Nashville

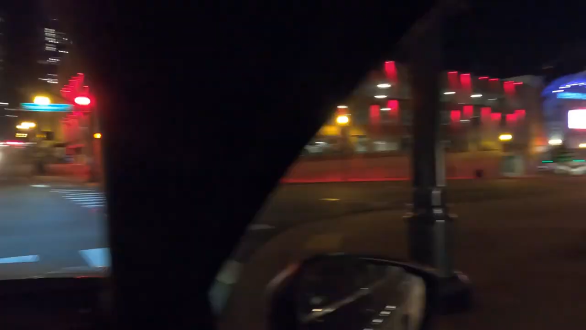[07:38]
Bridgestone Arena. Well, there's some places for a dog to go.